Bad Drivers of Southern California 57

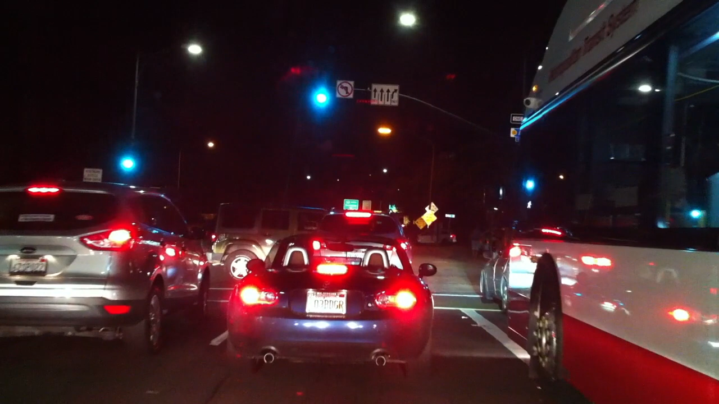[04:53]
What are you doing? Scoot up, dummy.
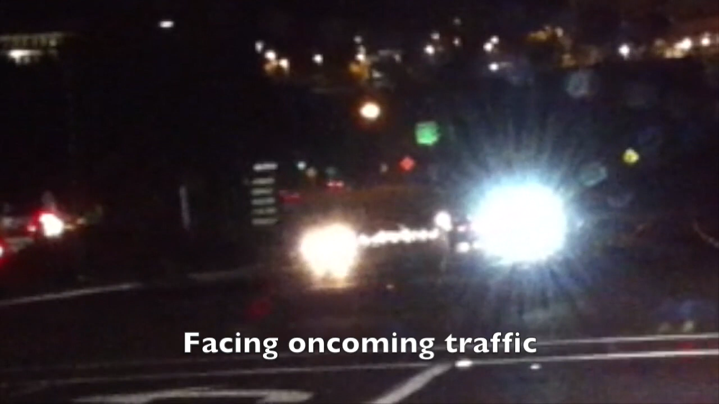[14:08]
What the hell is that guy doing?
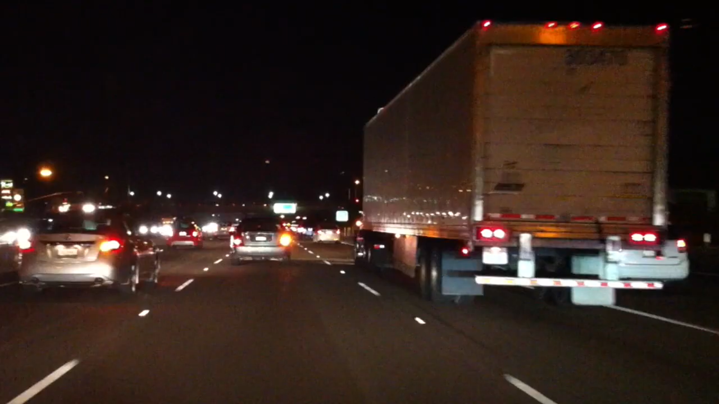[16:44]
Crap, this is the same Toyota.
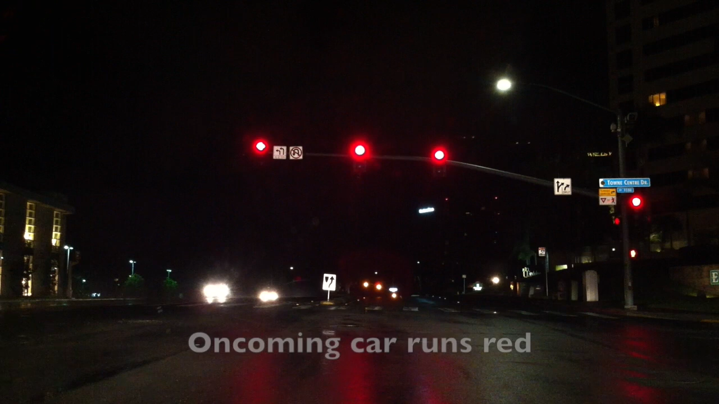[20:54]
Oh, that guy just ran it. Oh, snap, dude. Don't.